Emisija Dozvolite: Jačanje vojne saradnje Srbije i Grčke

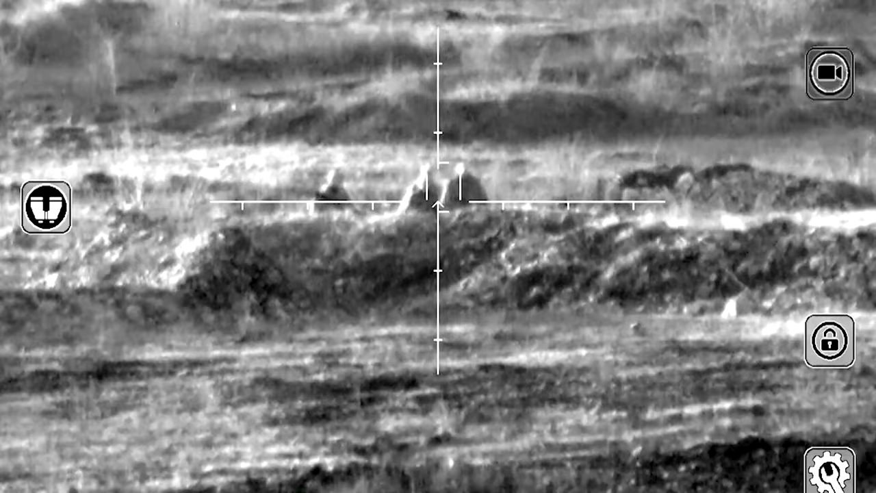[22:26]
Sposobnosti oklopno-izvidjačkog bataljona takve su da uređaji vide sve danju i noću na daljinama do pet kilometara.